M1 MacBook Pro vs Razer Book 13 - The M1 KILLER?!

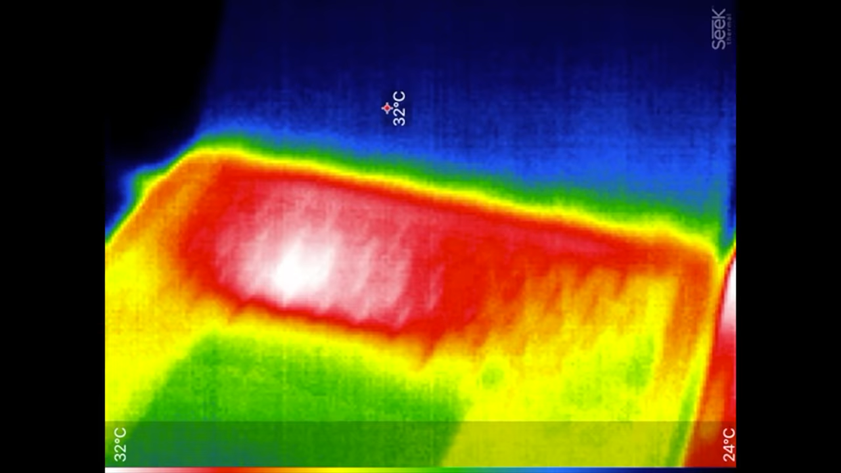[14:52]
On screen: spot 32°C, scale top 32°C, scale bottom 24°C
our thermal camera it looks like our macbook's running at 32 degrees celsius at its hottest
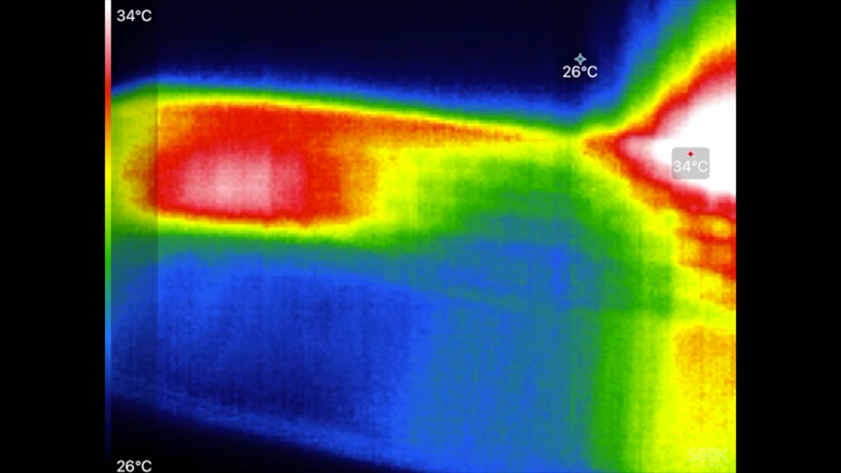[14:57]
On screen: scale top 34°C, scale bottom 26°C
point and the razor is at 39
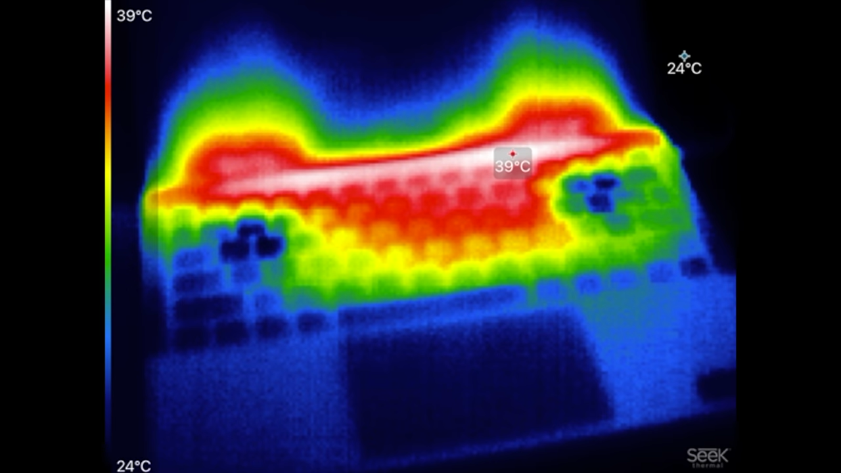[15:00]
On screen: scale top 39°C, scale bottom 24°C
degrees celsius there's a lot more hot spots overall but we also have a couple cool spots and that's where the fans are sucking in cool air two and a half minutes in and
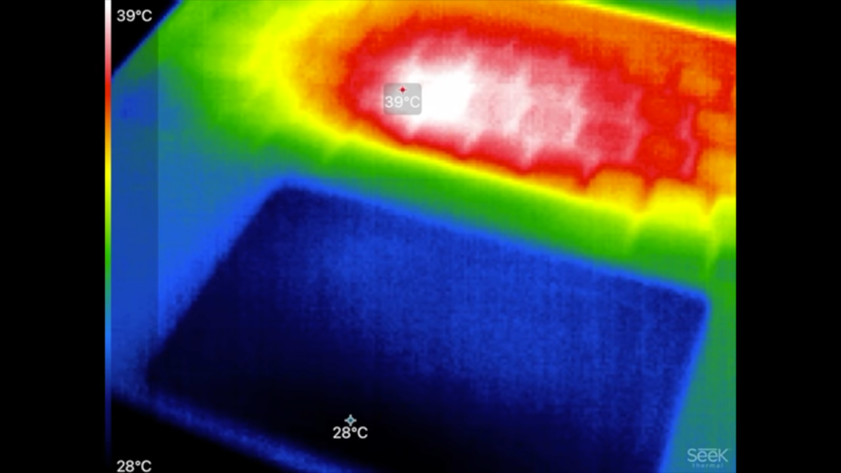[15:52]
On screen: scale top 39°C, scale bottom 28°C
we're almost done let's take one more glance with the thermal camera we have 39 degrees
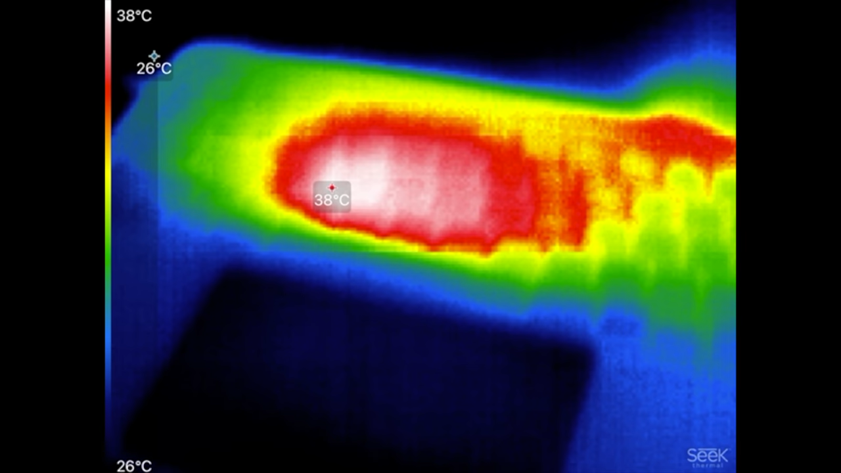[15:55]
On screen: scale top 38°C, scale bottom 26°C
all concentrated there right in the center of the keyboard
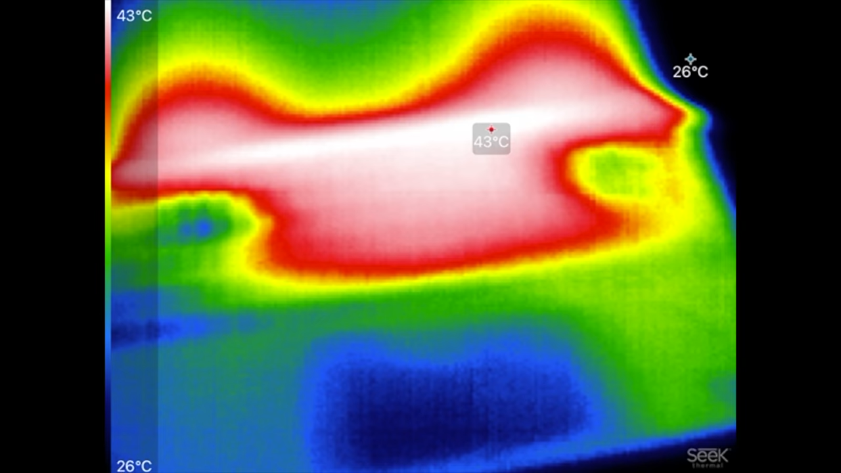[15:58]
On screen: scale top 43°C, scale bottom 26°C
and we have 43
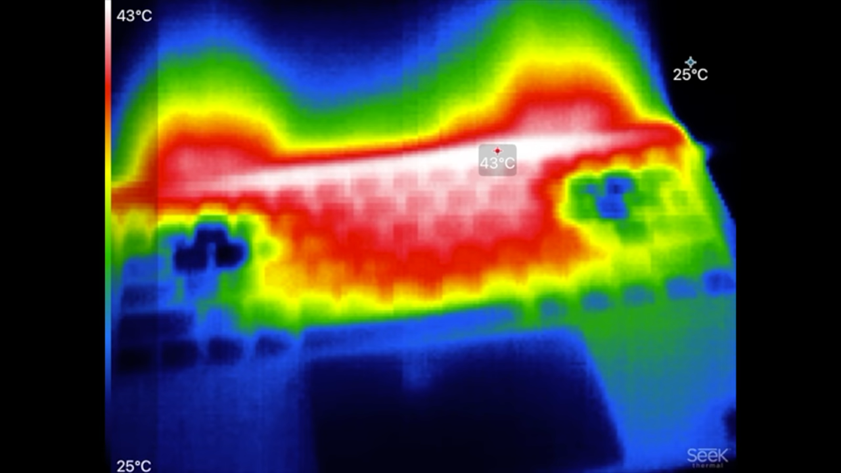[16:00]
On screen: scale top 43°C, scale bottom 25°C
44 on the razor all right we are finished and the macbook